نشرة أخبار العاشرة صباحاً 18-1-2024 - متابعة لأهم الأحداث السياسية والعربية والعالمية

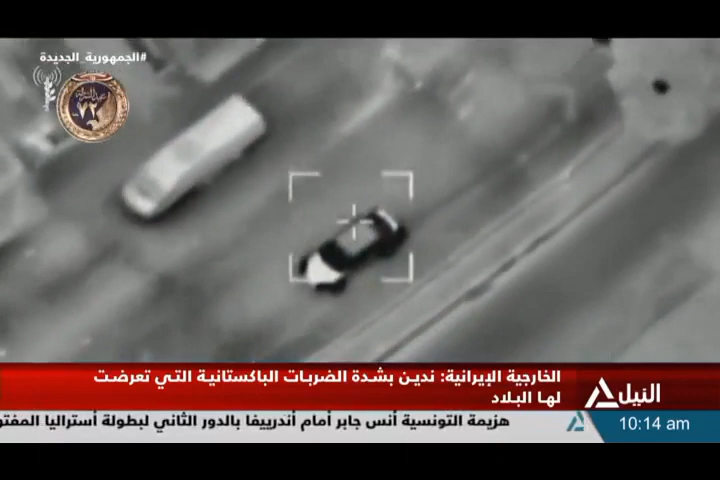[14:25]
استشهدوا في غارة إسرائيلية بمسايرة في مخيم بلطة بعد اشتباكات عنيفة
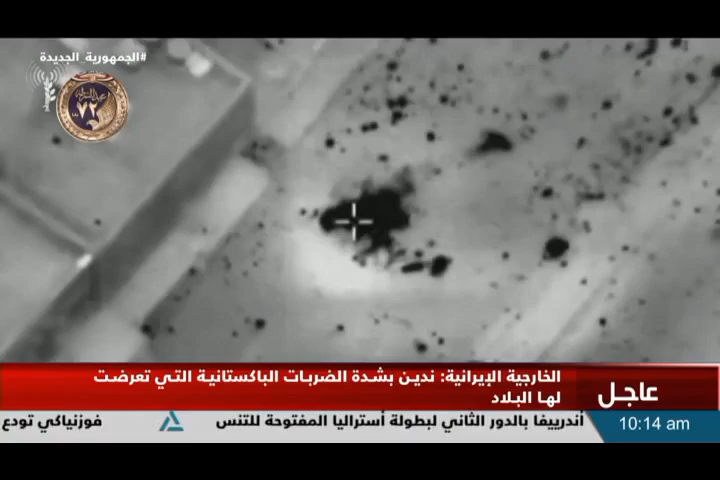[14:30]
داخل المخيم بينما أعلنت وزارة الصحة الفلسطينية استشهد خمسة